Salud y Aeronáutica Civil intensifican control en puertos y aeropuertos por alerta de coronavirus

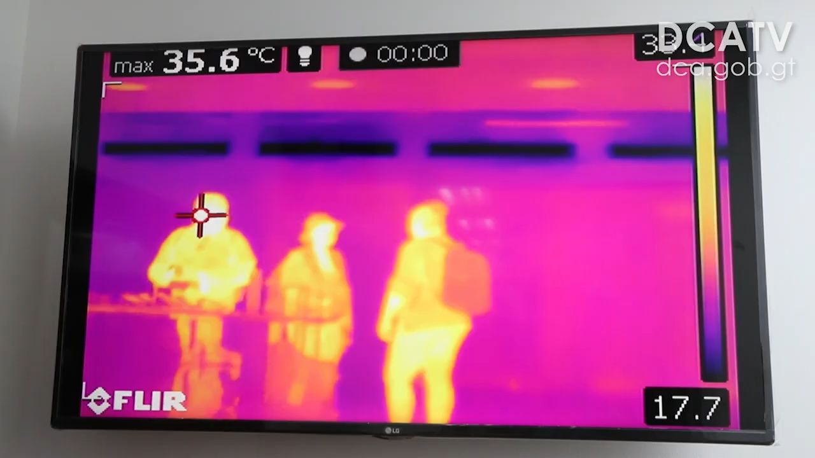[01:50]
On screen: max 35.6°C
En conjunto tenemos médicos especialistas con una cámara térmica,
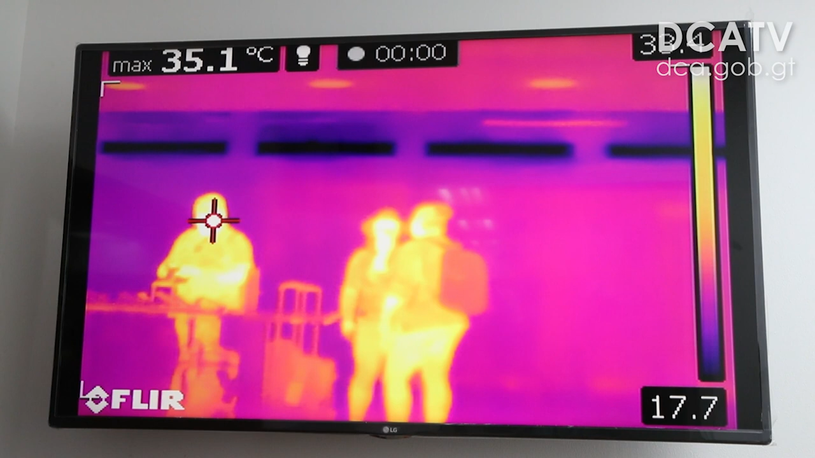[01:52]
On screen: max 35.1°C
el cual está llevando inspección de todos los pasajeros que pasan a través,
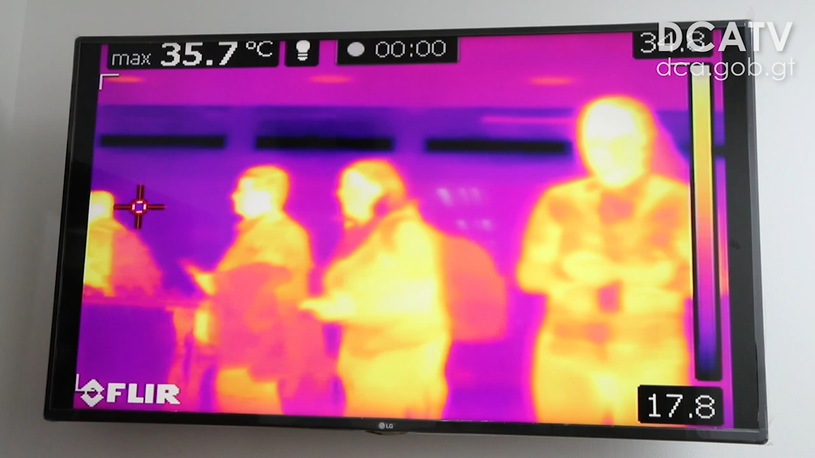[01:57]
On screen: max 35.7°C
que ingresan a Guatemala a través de dicho aeropuerto antes de migración.
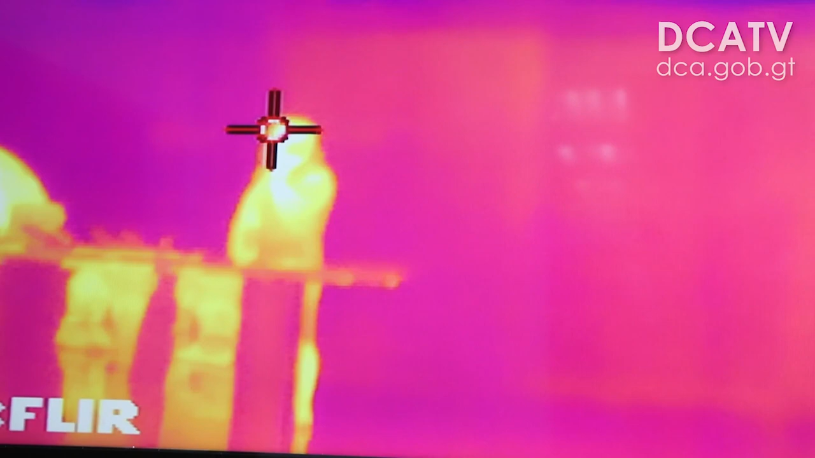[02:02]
Se está tomando las temperaturas. En dado caso hay alguna sospecha o un indicio de una alta temperatura a través de la cámara térmica,